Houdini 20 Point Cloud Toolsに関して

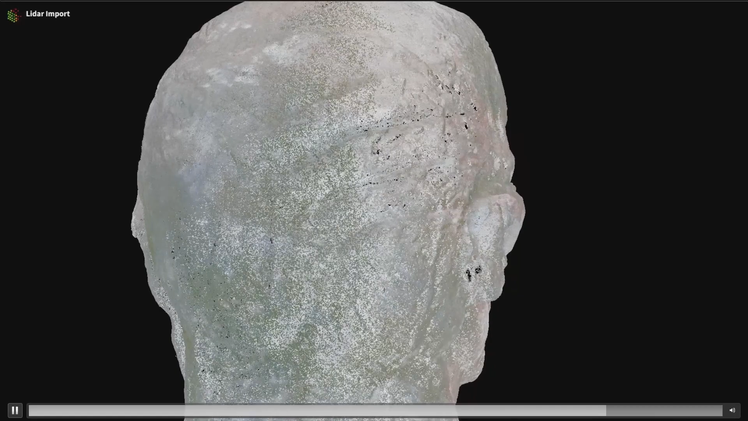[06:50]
このスキャンではですね、ポイントの座標と色情報だけを取ってきています。通常スキャンした結果というのはですね、完全なものというのは非常に稀で、こちらも同じようにですね、完全ではない状態ですね。
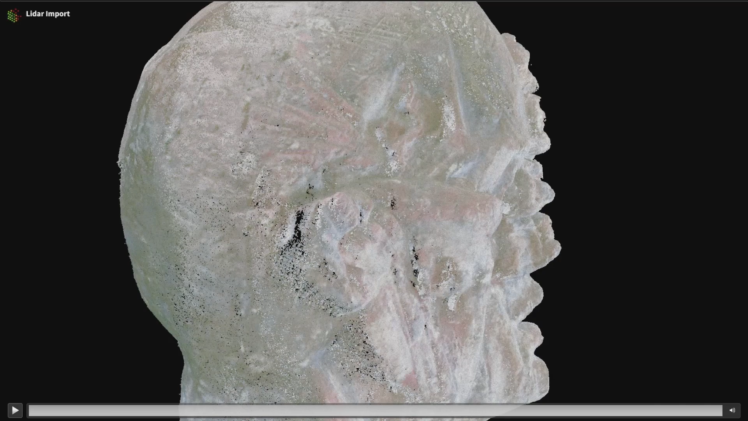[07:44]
今、こういった問題を克服していくことがですね、その新しい、期待する結果を持ち得ることになります。
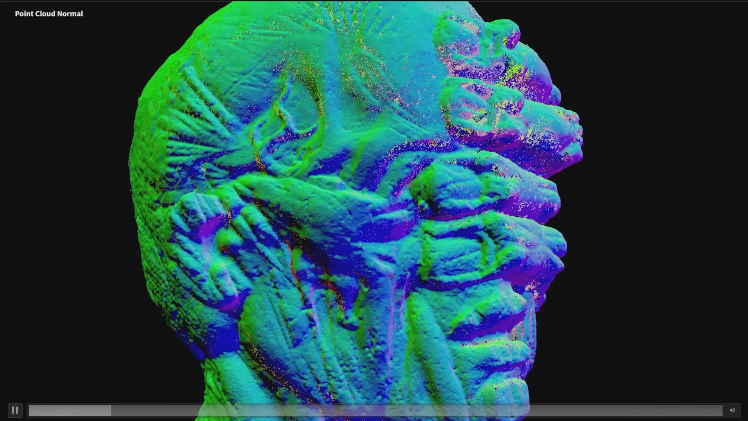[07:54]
そのためにですね、点放線、
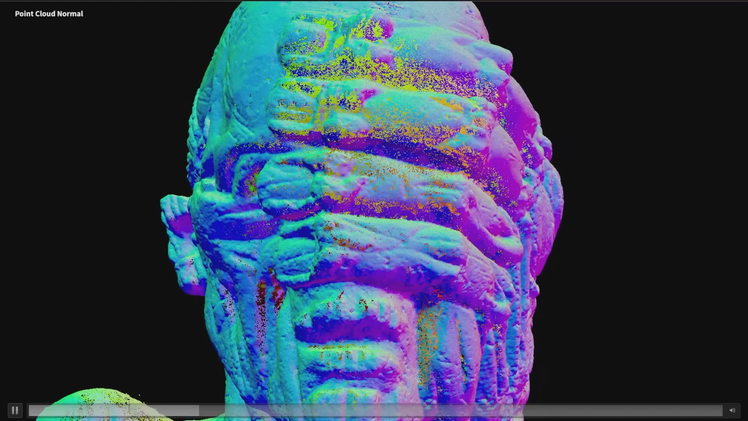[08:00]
これをですね、よりよく出力するということがですね、重要になってきて、
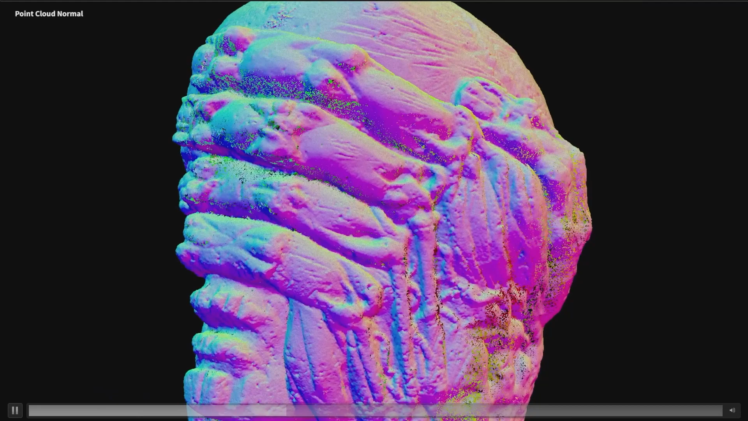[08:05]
そのためにポイントクラウドサーフェスソップというものを使います。
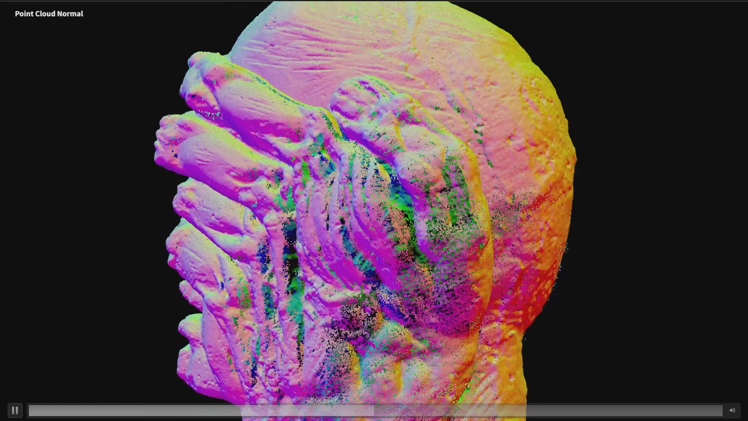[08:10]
ここではポイントクラウドノーマルサーフェスソップというノードを使ってですね、放線情報をですね、カラービジュアライザーで表示しています。
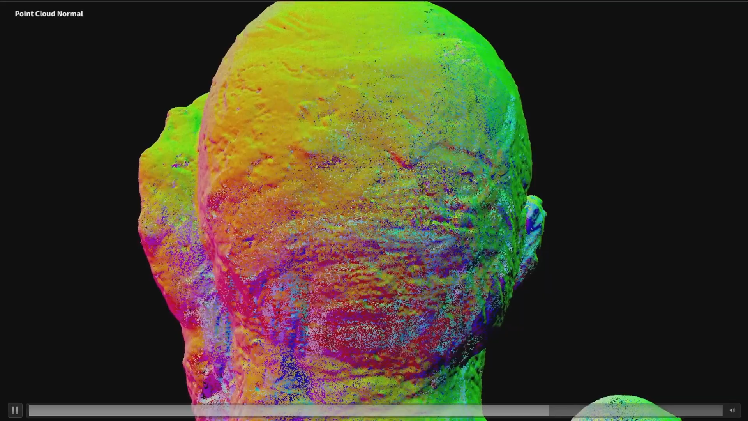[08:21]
このようにして表示することでですね、視覚的に放線が正しい方向を向いているかというのを確認できます。何か問題を発見した場合はですね、パラメータをいじって、調整するか、もしくは他のノードを使ってですね、カスタムの修正というのを施します。
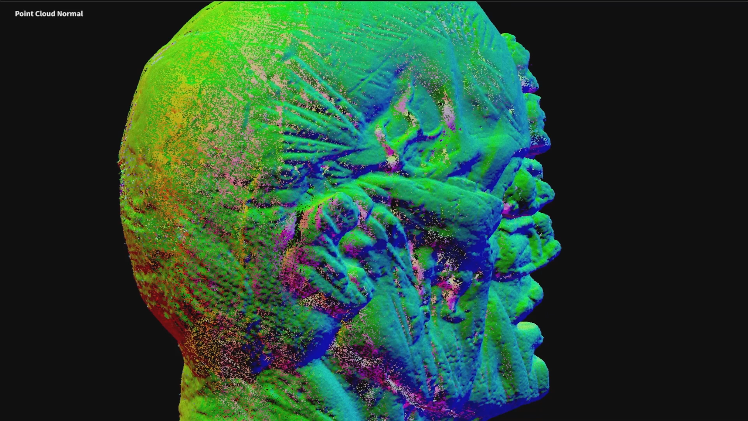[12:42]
このSOPのですね、デフォルトの設定、パラメータ設定でもですね、かなりうまくいくことが多いですので、その場合は次のステップへ、一度見た目をこのように確認してから進むことができます。
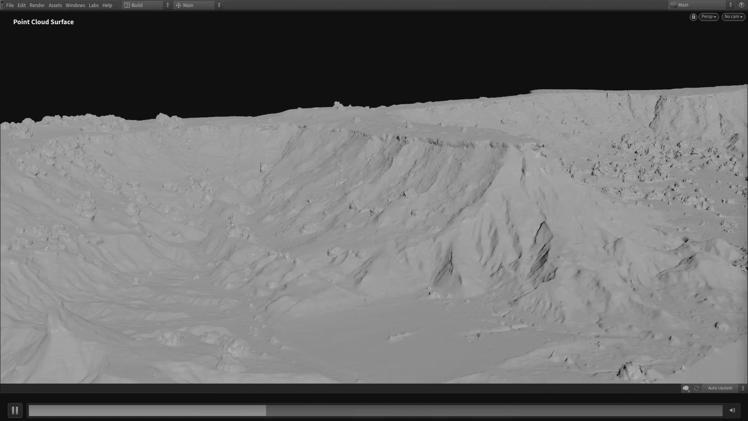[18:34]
ここではポイントクラウドサーフェスソップの設定をですね、オープンという、まあ開いた状態で行っています。こうすることですね、サーフェスの始まりに行った時に反対側に巻き戻るということはありません。このようにですね、まあ結果のサーフェスのディテールをできるだけ残しつつですね、
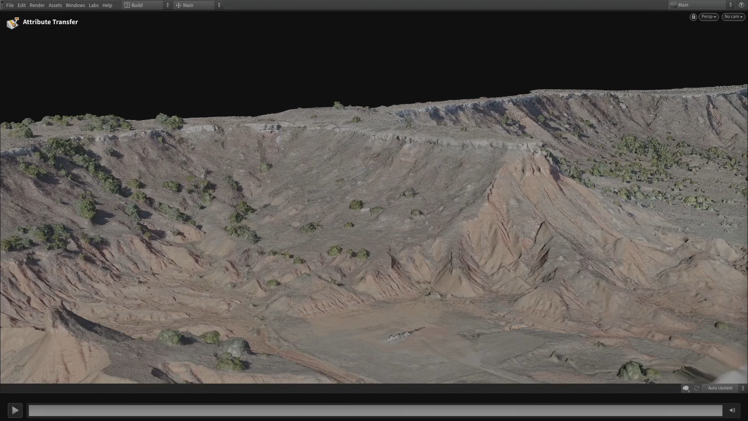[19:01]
まあアトリビュートをですね、メッシュに対して渡すことができます。ご視聴ありがとうございました。ご視聴ありがとうございました。